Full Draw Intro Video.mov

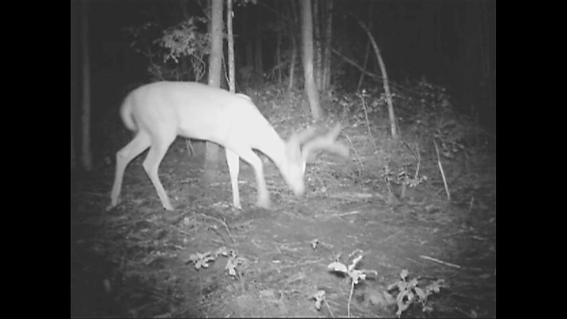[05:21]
This is a deer we're starting our inventory with. Definitely an older deer, so we'll be keeping an eye for him this year. It looks like he's probably at least three and a half years old. He's wide. Got some decent twos, but he's only got one brow tine. It really doesn't look like, you know, in the scheme of things, even when he's a couple years older. So it doesn't look like it means he's going to grow a whole lot in antler. No, I don't see. But he's definitely an older, mature deer, and that's the kind of deer that we're most interested in.